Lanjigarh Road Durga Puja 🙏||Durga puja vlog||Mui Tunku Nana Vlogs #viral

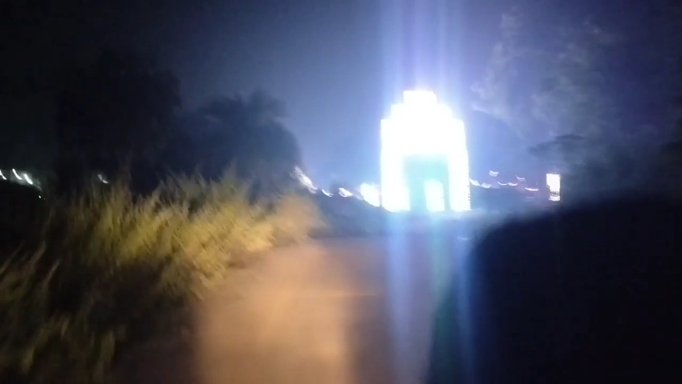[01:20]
देखाती कर बढ बोद द días पर्थवे डाउज एंट्री गाट तो फानल लांग पहुंच छिलू जबोतस गाश दिख पर्थवे लाइट इलाइट पुरा